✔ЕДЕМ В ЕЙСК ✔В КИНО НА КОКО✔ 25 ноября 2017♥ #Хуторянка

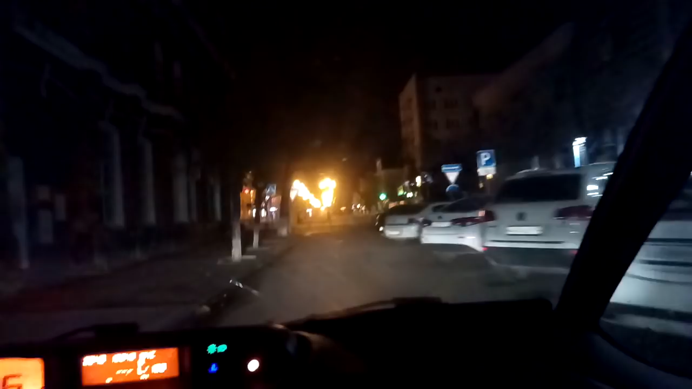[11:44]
Так, все мы едем Так, маманка, пойдите погуляйте При минус двух прогуляйтесь по Ейску, да?
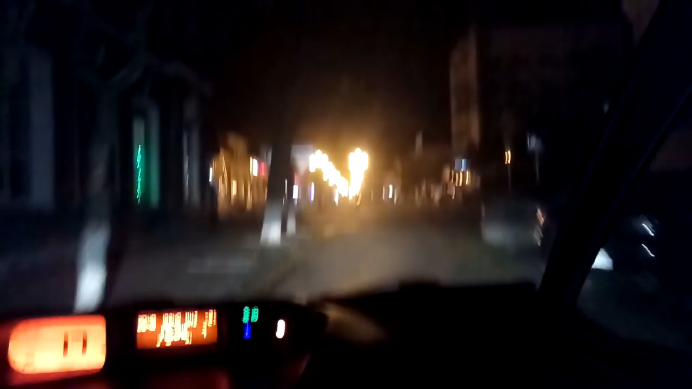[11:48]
А вот даже кто-то и гуляет Красота, вот эта аллейка, да?
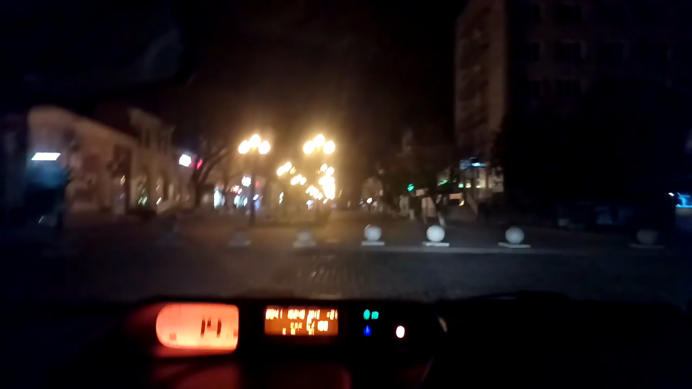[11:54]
А это что-то гостиница Ейск или что это?
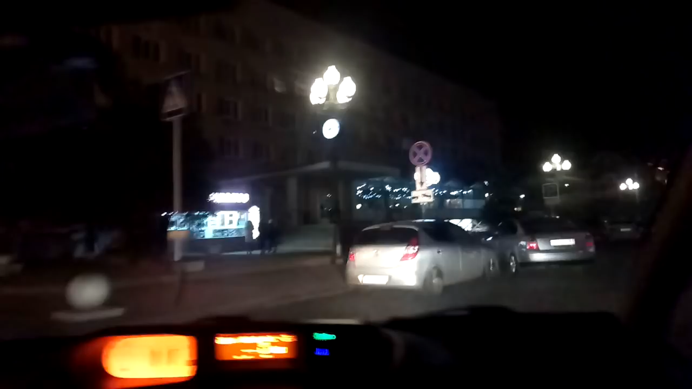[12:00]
А, помню, вот здесь А, да, это гостиница Ейск А здесь не было, да, в вещах?